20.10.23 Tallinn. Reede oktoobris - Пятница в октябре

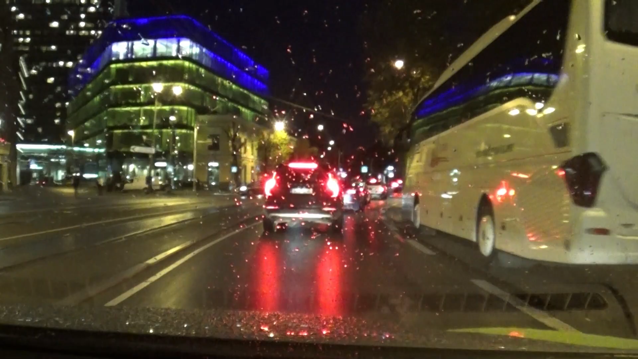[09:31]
Как вы видите, у нас темно. Город зато у нас подсвечивается ярко, разными огоньками. Ближе к Новому году это будет все больше, больше и явнее.
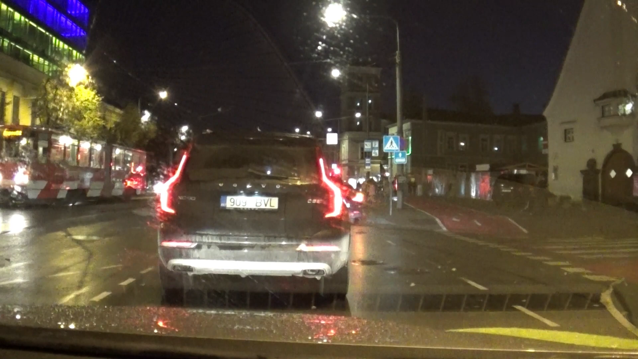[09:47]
Так что сказать будет правильно.
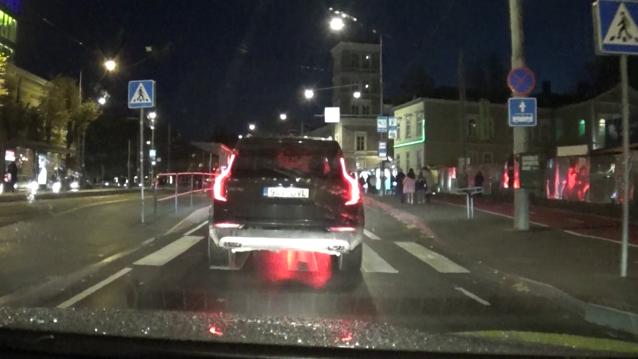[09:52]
Деревья, кстати говоря, знаете, что деревья у нас не опали. Но, так как это быть правильно, за эту неделю последнюю, они очень сильно пожелтели.
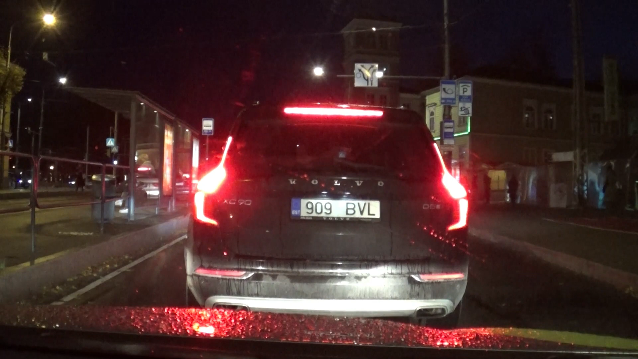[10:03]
Желтеть они начали где-то недели полторы назад. как ни странно, полтора месяца осени прошло. Но пока, видите, они держатся с точками, все как положено.
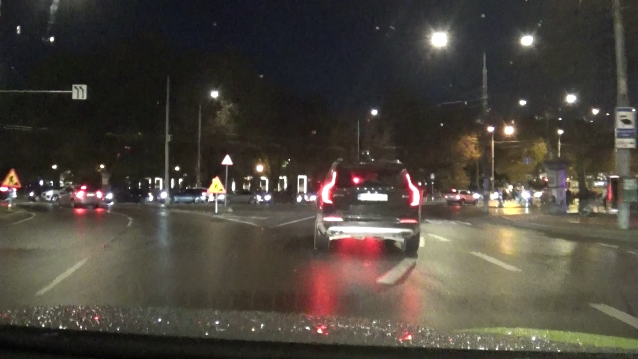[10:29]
Честно говоря, я заметил, что очень трудно мне ездить вот в такое время суток, когда темно. И всякие яркие огоньки горят. Просто-напросто не замечаю. Я давно не замечаю людей, не замечаю разметку. Давно это я уже ощущаю. Где-то года так с 2006-2007. когда работал на патрульной машине. По вечерам приходил уже ездить, даже ночью. И вот это вот ощущение, особенно когда дождь прошел, и отражение от асфальта.
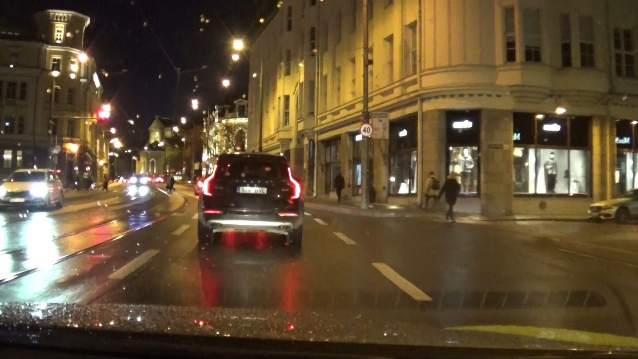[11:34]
40 км в час повесили знак. Не знал. Не знал.
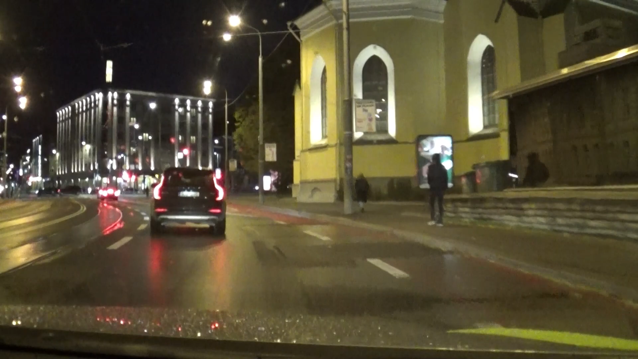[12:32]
Опять же, почему-то не так уж и поздно, а людей почти нету.
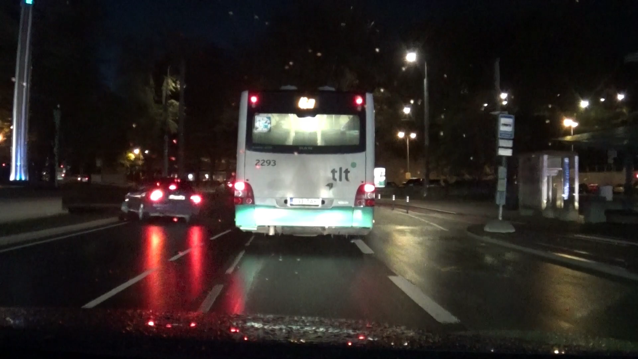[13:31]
Вот с правой стороны такой вот, видите, постик. Вот такие были штыри в этом, в асфальте, которые
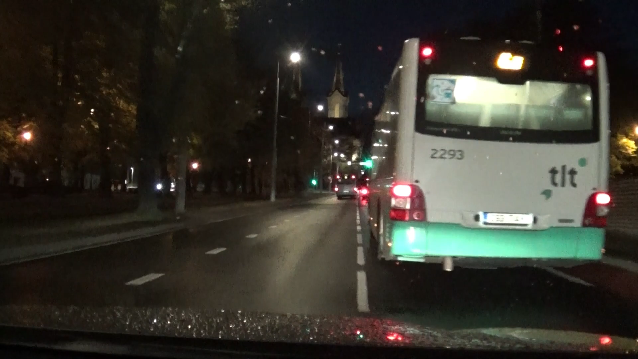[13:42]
отгораживали велодорожку в проезжей части. Вот на такой вот штырь как раз я и наехал. Я не понимаю, просто вы сейчас думал, как я мог сразу две двери заменить? Не понимаю, я понимаю, в одну дверь услышал, а как так получилось, может не сразу понял, что это я.
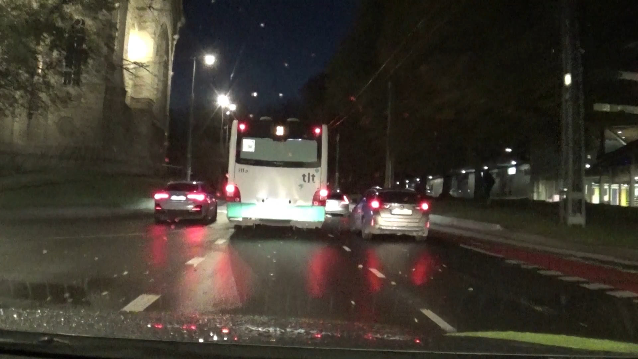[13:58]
Может быть, показалось сначала, что я просто наехал на что-то там, скажем, ну, на пустую картонную коробку. Ну, может быть, ну, может быть. Так, ладно. Кстати, я смотрю сейчас с правой стороны у нас гирлянды уже вывесили. Вот, видно, да? Хотя, если не ошибусь, по-моему, не знаю. А вот здесь красота у нас. Здесь у нас новое здание.
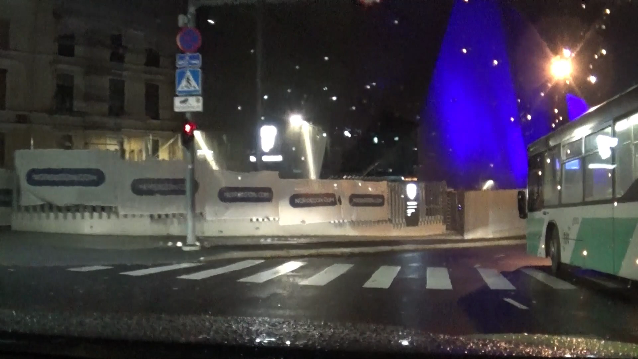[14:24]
Здание КАПО. Кайция полиции. С левой стороны, с такой красивой подсветкой, доброй такой подсветкой. Кайция полиции, это полиция защиты. Если мы проведем параллели с другими странами, если возьмем Россию, это ФСБ. В Украине это СБУ.
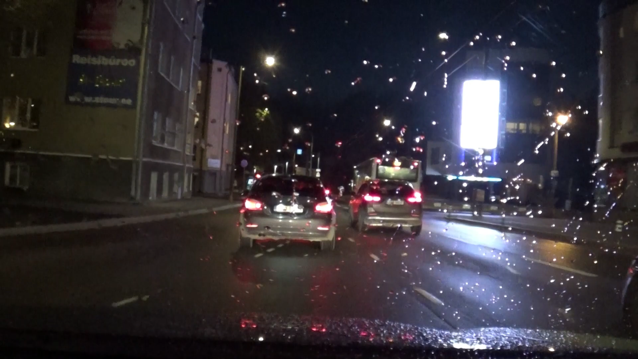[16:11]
Так, что-то я себе перегрел в машине. Слишком сильно запустил себе, вот сейчас, не знаю, кстати говоря, теплый воздух запустил, сейчас такой, типа что-то дождя, то ли такого мелкого снега, то ли что-то град, а снег, кстати, я вам рассказывал еще, когда было светло, что он был и был такой, что реально, как зима.
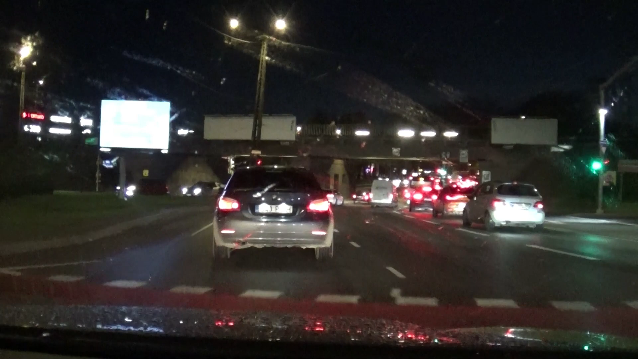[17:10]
Так, я хочу в правый ряд. Обгоним вот всю эту команду справа, и красиво попытаемся поместиться в нужный нам ряд.
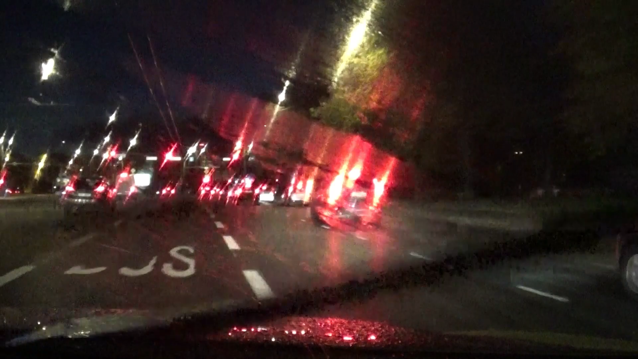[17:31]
Вот так примерно это выглядит. Так, ипподром. Ипподром у нас еще не сносят. Обещали там большой-большой-большой торговый центр, бизнес-центр. Туда должен был перейти один из больших банков Эстонии. Там должны были быть квартиры. Но что-то это все стоит, и пока только в этих проектах.